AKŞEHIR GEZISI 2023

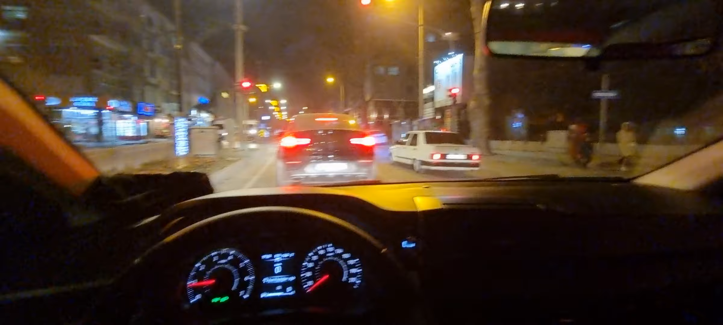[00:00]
selam arkadaşlar akşehir'i size gezdireceğiz bu gördüğünüz yaşar kardeşim bu
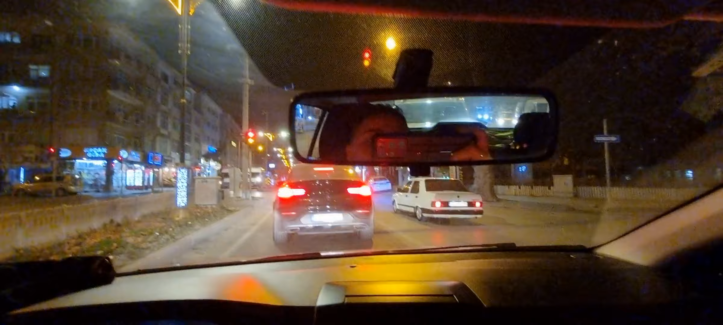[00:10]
da benim kamerada görebiliyorsanız akşehir'i size gözdirelim biraz burası akşehir polis abilere selam aleyküm selam içine yoklar akşehir'i size bir gezdireyim biraz beğenmeyi unutmayalım arkadaşlar ne
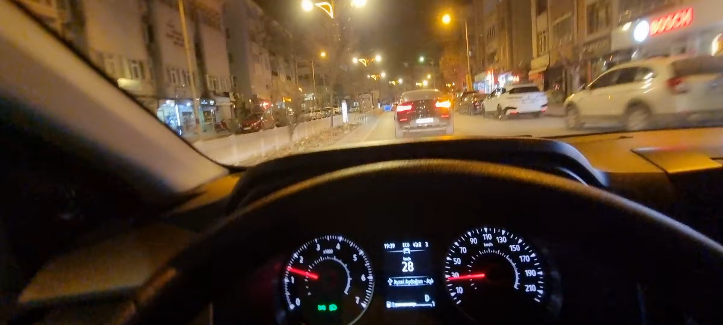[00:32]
kadar beğenirsek o kadar video çekeceğim ona göre bak akşehir
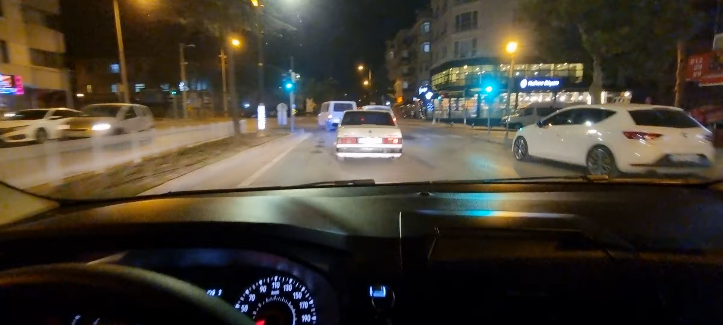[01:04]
akşehir'in ferrarisi yavru diye yanlıyor valla adam yakacağım diyor ortalığı yakacak ortalığı akşam akşam bu soğukta da iyi yanar biliyormu